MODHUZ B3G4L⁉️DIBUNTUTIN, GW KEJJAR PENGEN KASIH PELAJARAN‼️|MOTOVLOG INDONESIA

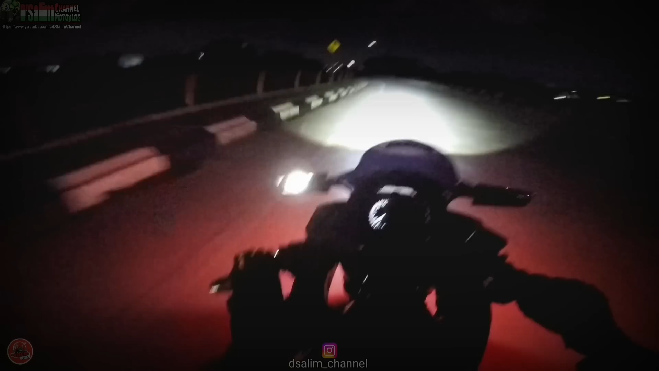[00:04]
ini lo lihat ya, belakangku ada motor tapi nggak nyalip-nyalip coy, dia sen main lampu tembak aja dari tadi tuh. Tuh
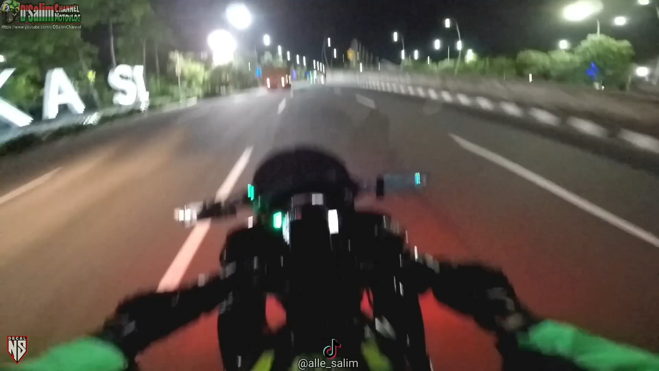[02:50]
Oke, kita muter di sini aja. Udah jam 2:30 cuy. Wush. Wow, di sini. Hampir kebablasan.
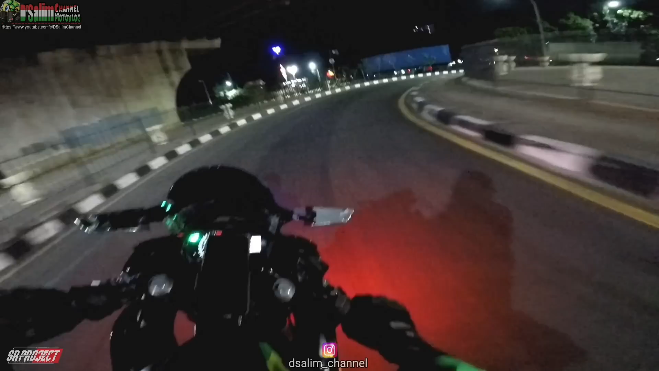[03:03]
Wih, lampu gua nggak dinyalain.
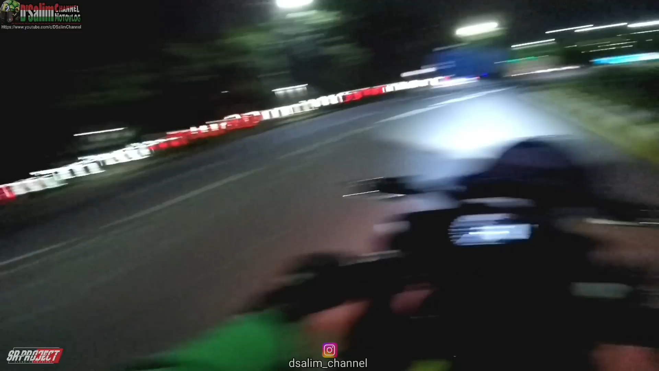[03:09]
Mana nih yang biasa trek-trekan di sini, nggak ada.
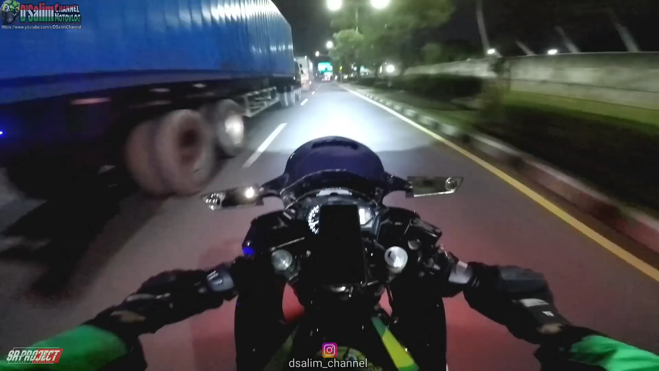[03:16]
Ini jam-jam trek-trekan biasanya, cuy. Sepi, cuy. Biasanya di sini nongkrong banyak banget di sini, cuy.
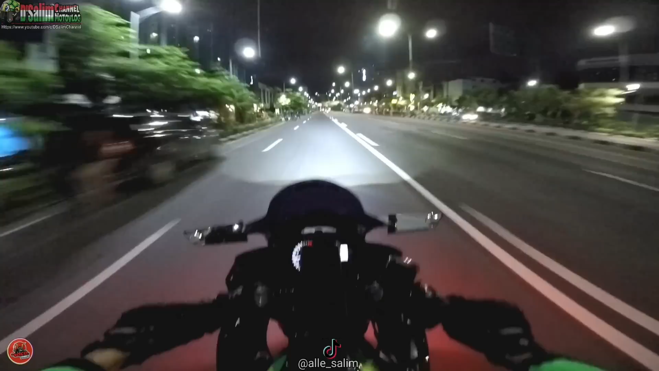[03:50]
Kalau di sini jarang yang NR ya, rombongan NR, karena ya Bekasi ya situ-situ aja gitu cuy. Gak ada tempat yang asik ya, yang asik itu cuman jalan utama sini aja cuy, terang, tongkrongan juga, banyak yang dagang juga, kopi, buat nongkrong lah intinya lah. Oke, kita sampai lampu merah, kita santai dulu. Lampu merah. Oh iya, kita gue mau lewat jalan itu ya, kita ke kiri aja deh.
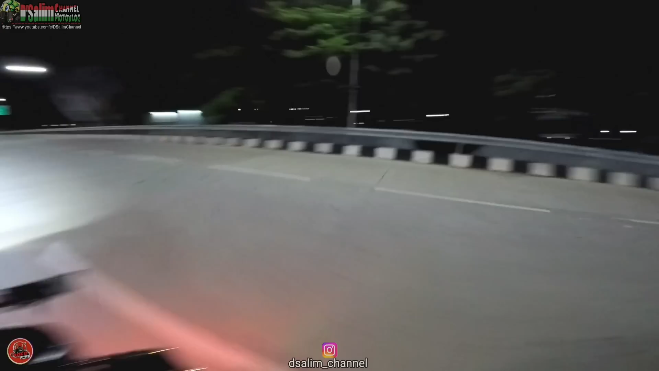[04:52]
Bener kan ini ya? Oh ya, ini jalan muter ke Jembatan Layang ini, soalnya jalannya baru cuy. Gue baru kali ini lewat sini, cuy. Oke, kita coba. Kalau yang gue waktu itu San Mori sama Blue Risky, Steve Joe dan Altaf, itu gue pertama kali tuh siang hari balik San Mori lewat sini ya. Kalau dari sananya, makanya gue belum pernah kalau dari arah dari kota Bekasinya, cuy.
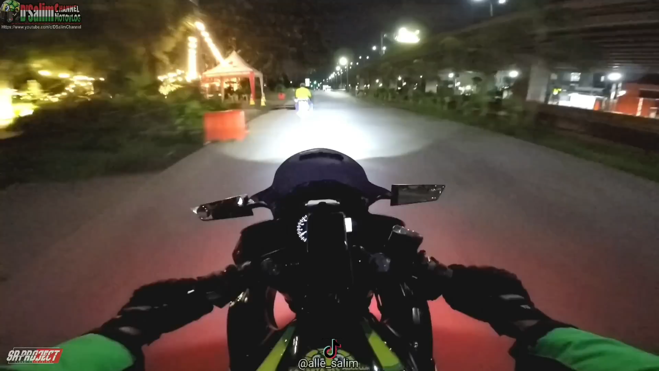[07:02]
Penyakitnya motovlog itu kalau nggak baterai, SD card error, ya kayak gitu. Indah sekali ya, cuy, ya pemandangannya di Kalimalang. Oke, kita lewat Lagun ya. Kita udah lama, cuy, nggak lewat Lagun, cuy. Oke, kita lewat Lagun ya. Di portal nggak sih? Nggak kan? Ini apa ini? Oke. Gua udah dulu tuh sering ada komen, bang, lewat Lagun lagi.
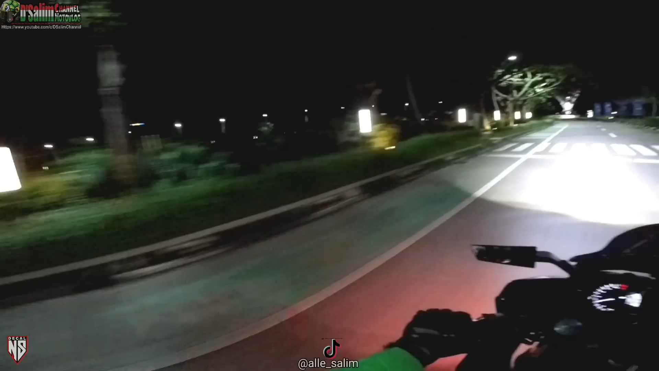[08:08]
Tembusnya kemana ini? Ini ada jalan lagi, cuy. Sepi banget. Oh, di portal. Oh, iya. Ini komplek juga kali ya. Komplek perumahan ini, cuy. Oke, vlog, kita lagi ada di Lagun lagi, cuy.
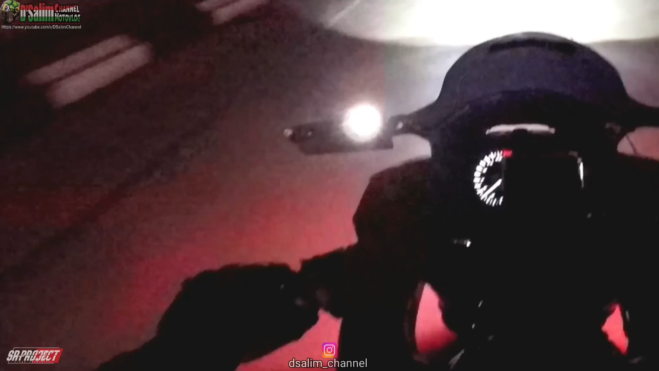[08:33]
Oke, kemarin yang request ya. Kita mau apa, gua ke arah Pekayan apa ke itu kok main lampu nembak jauh deket tuh, ngapain ya tuh, kelihatan gak sih?
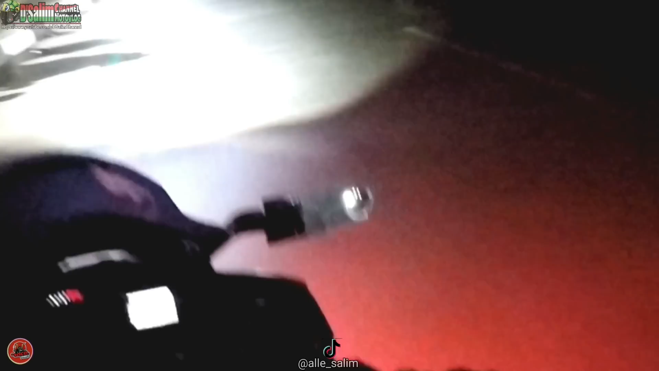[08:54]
Abaikan lah. Ini kemana nih? Oh, ini bundaran, cuy. Bundaran. Ini apa? Apa kita ke Pekayan aja ya? Ke Pekayan atau kemana nih?
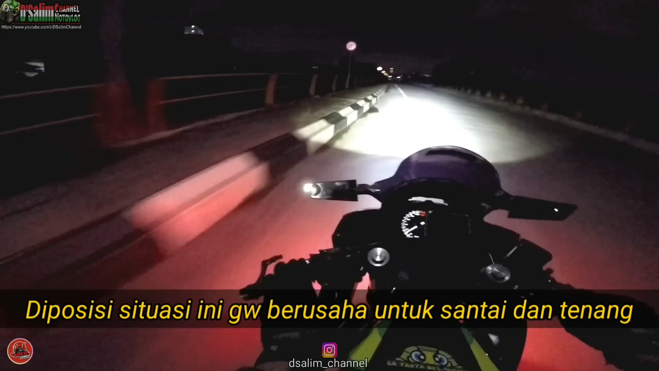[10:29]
Dia sen main lampu tembak aja dari tadi tuh. Tuh.
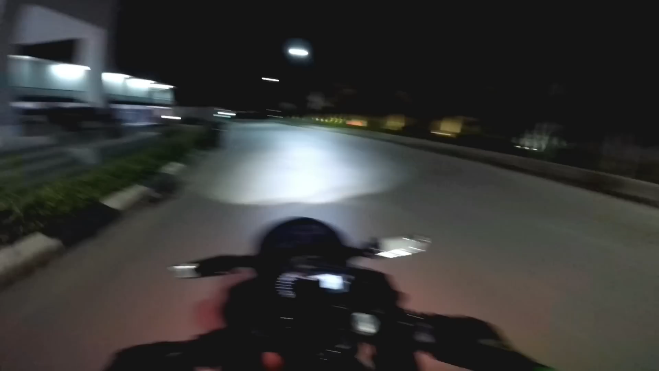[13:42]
Itu bukan ya, gua. Gila tadi lawan arah di bundaran sini nih. Nah tadi dia dari sini belok kanan langsung.